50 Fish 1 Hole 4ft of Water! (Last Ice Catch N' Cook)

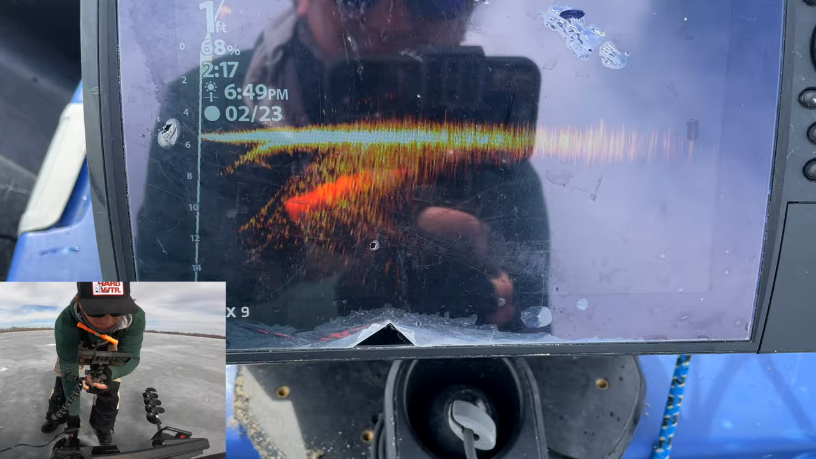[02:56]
you can see I'm really only in like 5 feet of water here. Four and a half, five.
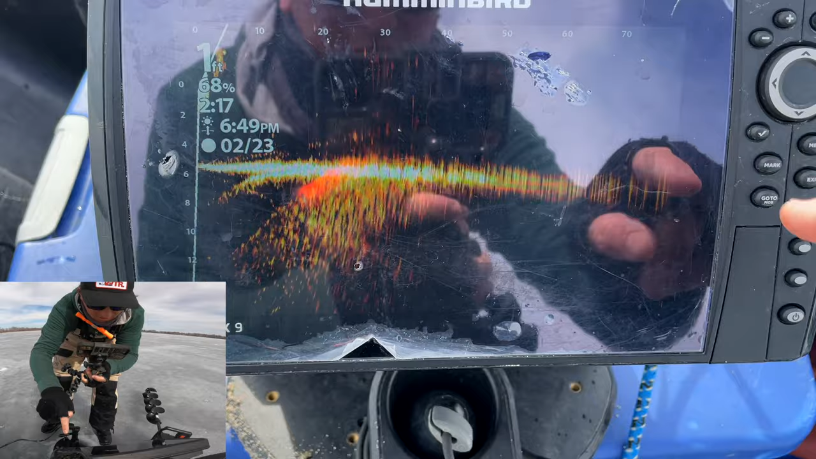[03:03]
And I'm looking out 80 feet.
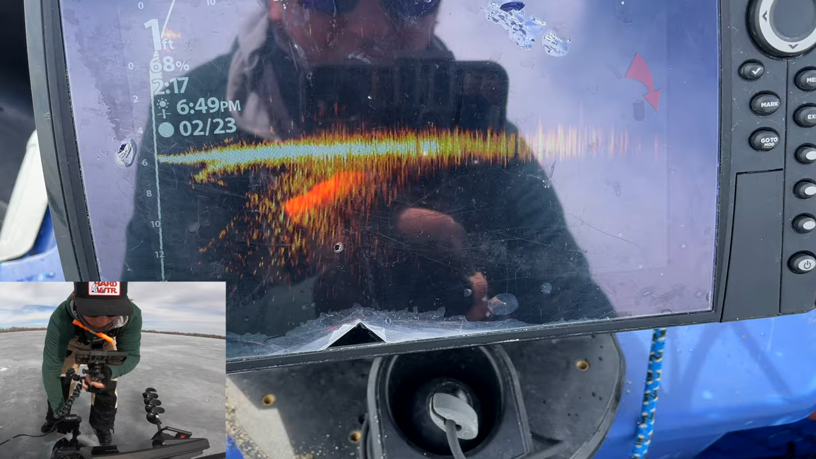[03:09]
And, oh, that looks like a pod of fish right there. Back kind of at 70 feet. I don't know how well you can see that kind of with the sunlight. Those are definitely fish. Where are the weeds?
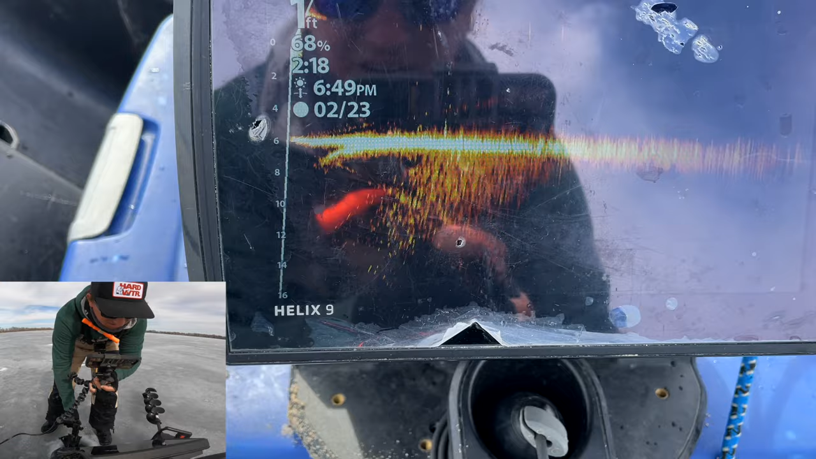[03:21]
We've got to be close to some weeds.
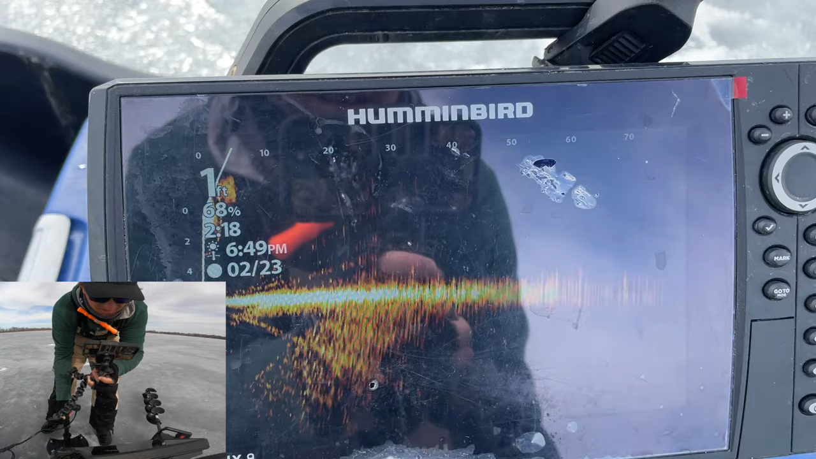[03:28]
Kind of 60-ish feet now. That's a lot of fish by the bottom.
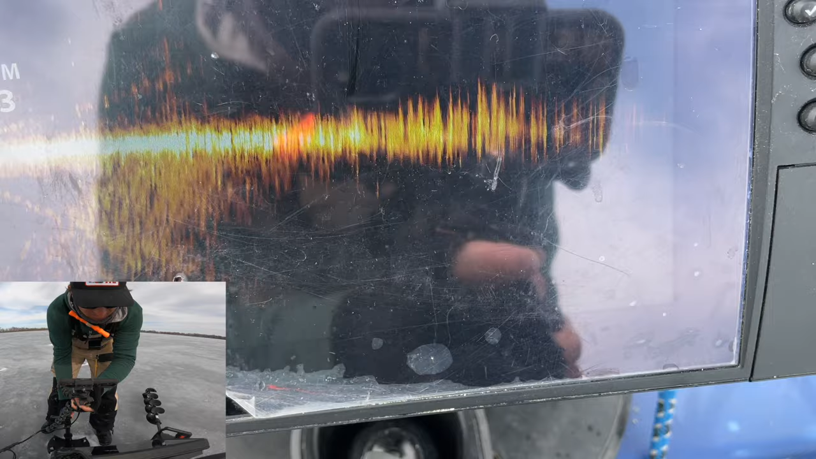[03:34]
All right. Let's try it. I lied. We're not gonna try it. I wanna look up a little bit shallower.
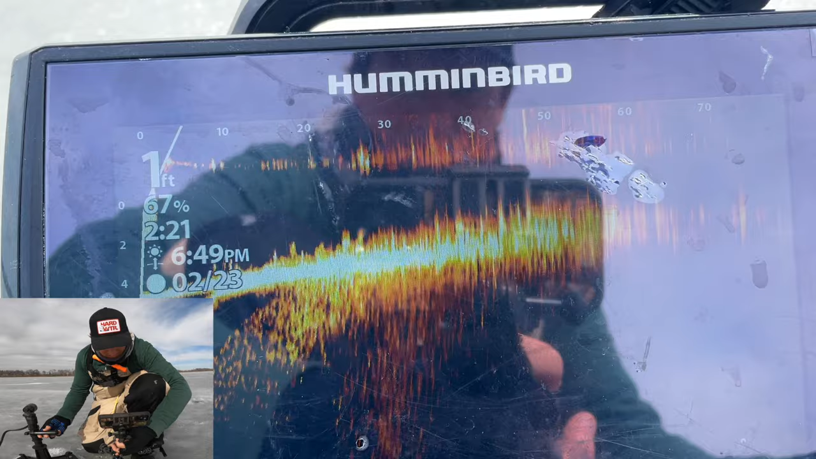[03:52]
All right, you can see I'm much shallower. I'm in like 4 feet here. I'll turn it kinda in closer. You can kinda see all that action there. Those are a lot of weeds. Oh!
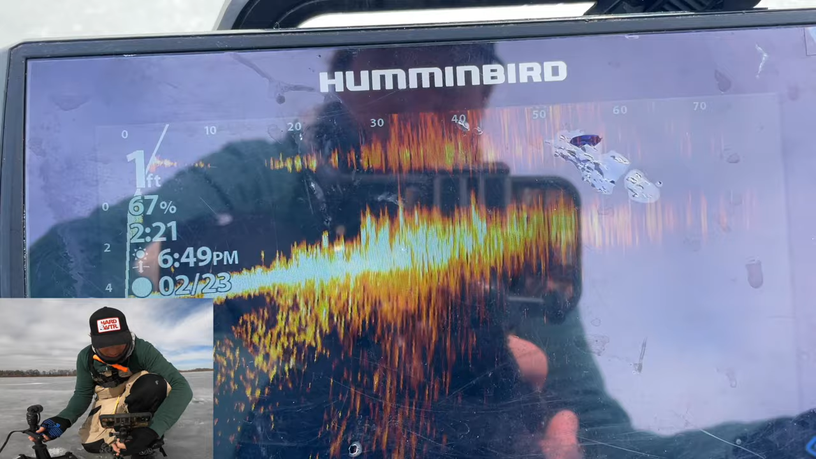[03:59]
And those kinda look like fish in the weeds. Those big, yeah, you can see them. Those big, thicker fireballs. Nothing there. Oh my goodness. 20 feet away.
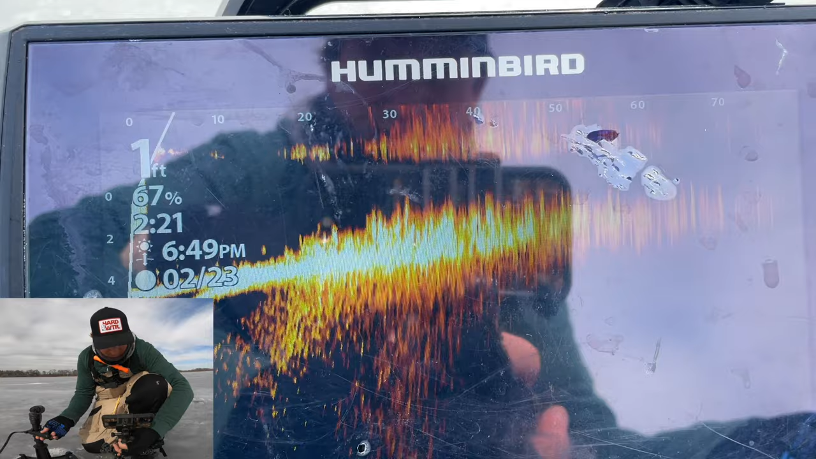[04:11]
And the weeds get thick, and it honestly looks like there potentially could be some more fish buried in those weeds. We're going mega shallow.